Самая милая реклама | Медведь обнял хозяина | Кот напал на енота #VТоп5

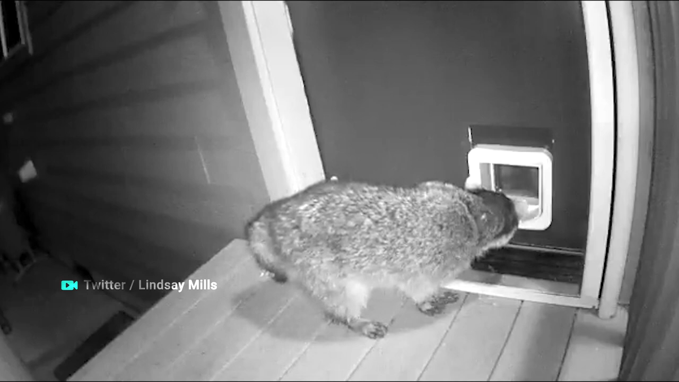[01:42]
На записи кот избил енота, который пытался пробраться в дом его хозяев. Кот выпрыгивает через отверстие в двери и начинает атаковать непрошенного гостя.